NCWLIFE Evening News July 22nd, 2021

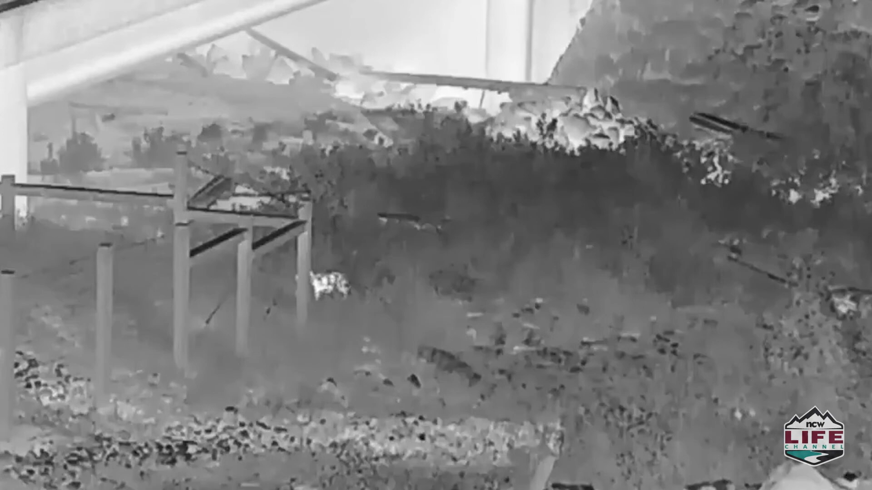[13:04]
The black bear can be seen using a wildlife underpass Tuesday to make its way past the interstate.